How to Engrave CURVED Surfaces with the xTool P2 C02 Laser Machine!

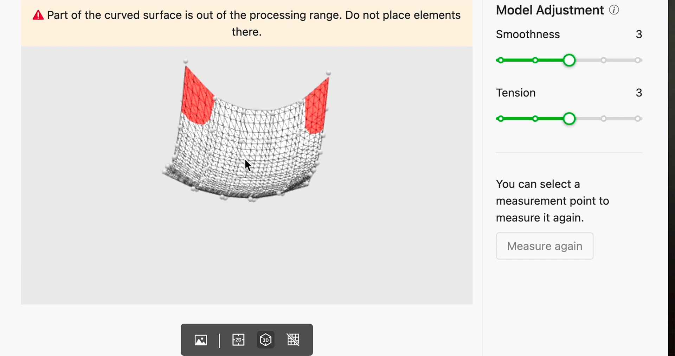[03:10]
You see the red areas. This means that it exceeds the processing range. So anything greater than 45 degrees the P2 will not be able to laser engrave according to Extol.
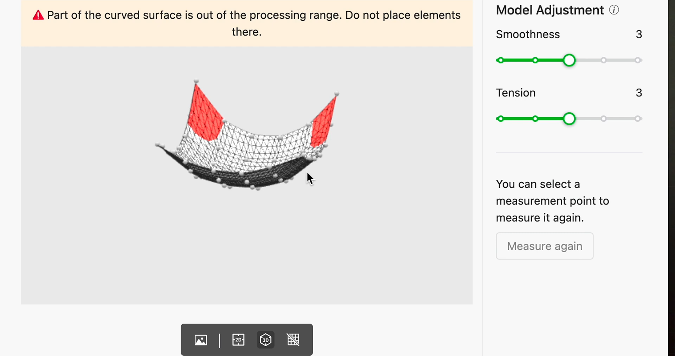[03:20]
Another thing to note here this did cut off the sides of the spoon. I did this intentionally because if I put my vertex mark one all the way up here the laser dot would fall off the side of the spoon.
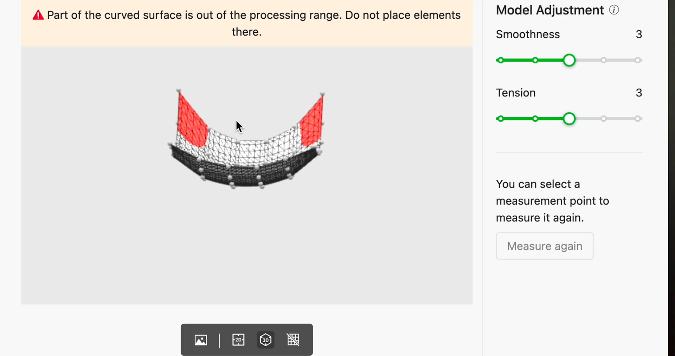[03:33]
So I had to make this engraving area a little smaller. Also on the side we have the smoothness and the tension.
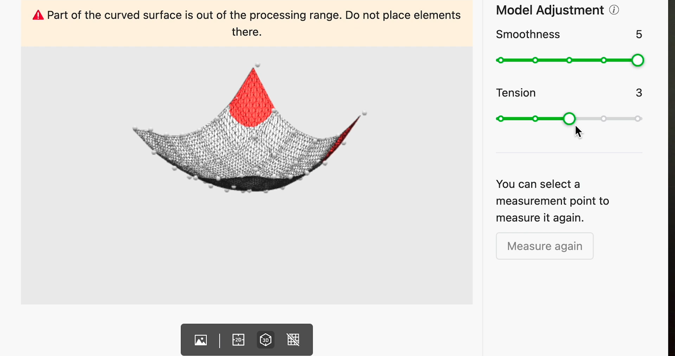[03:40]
This will help the software to better I guess you could say accurately representate the model a little bit better.
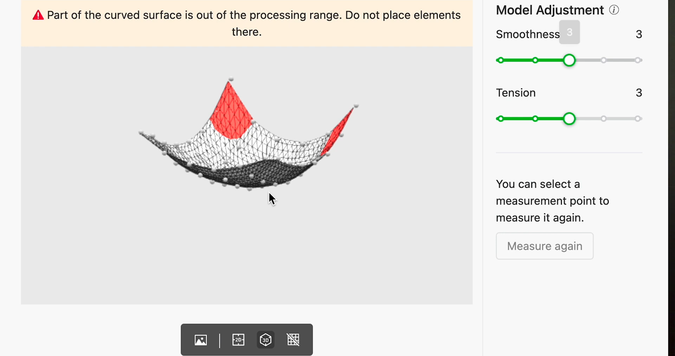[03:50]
You can play around with these settings but I'm just going to leave this on the stock settings for now. Let's import our image.
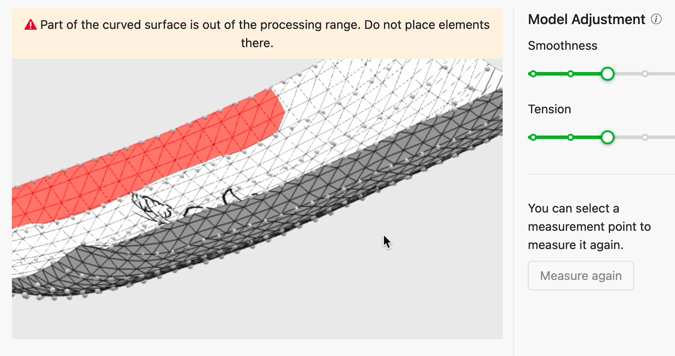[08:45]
So this is kind of handy you can see where this will be engraving at. Okay we have our design laid out here.